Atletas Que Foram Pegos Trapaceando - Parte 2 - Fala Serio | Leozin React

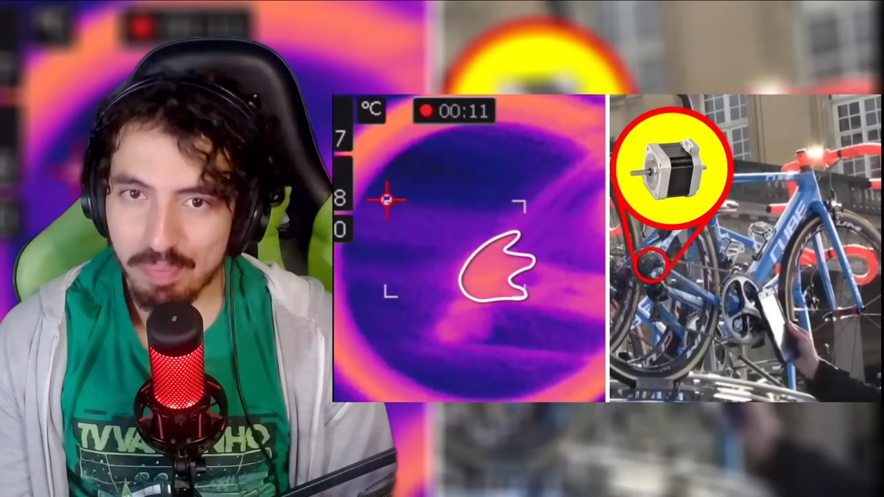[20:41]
indicando se havia motores elétricos escondidos dentro do equipamento dos atletas. Infelizmente, o tubo do selim da bicicleta Argon 18 de Andreoli iluminou a câmera como uma árvore de Natal.